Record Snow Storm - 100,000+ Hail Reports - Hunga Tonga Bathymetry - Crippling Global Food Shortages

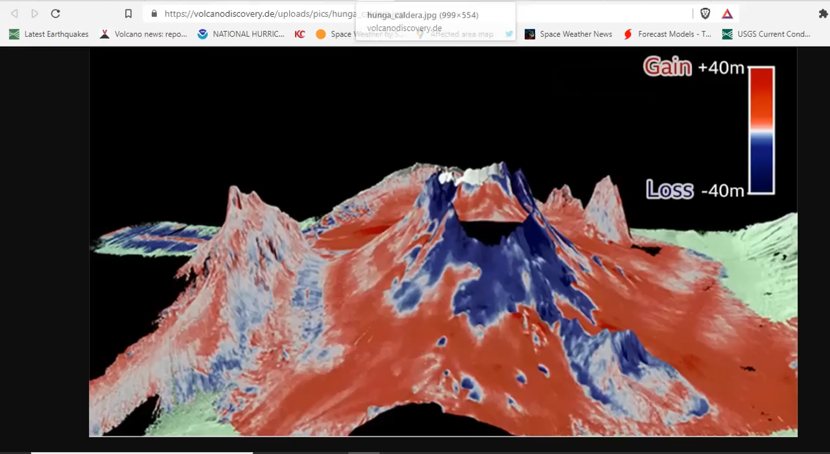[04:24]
And you can see a very large, well-formed cone that goes very deep into the ocean. Now, not only that, when they were down there looking, they had a few cameras.